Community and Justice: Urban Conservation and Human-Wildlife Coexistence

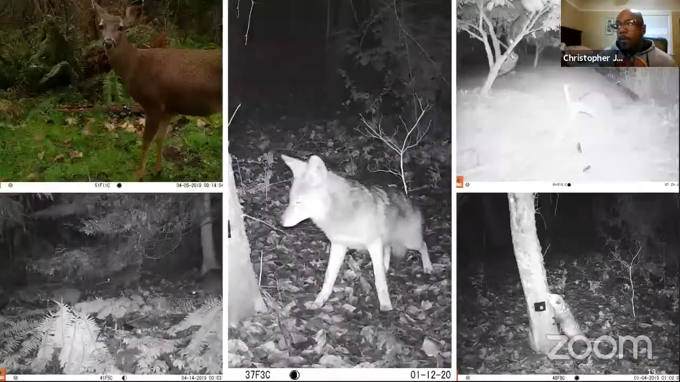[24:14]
And of course, we have awesome photos of animals posing as if it were their class photos. We have photos of animals doing certain behaviors. So here we see raccoons walking together in a group. Many of these, say for instance, this particular photo was taken a few blocks away from UW-Tacoma's campus. I imagine that if we were to do the same and put a camera on Seattle's campus, which one of our collaborators, Laura Prue, has done before, you'll see a whole bunch of other species as well, including coyotes and raccoons.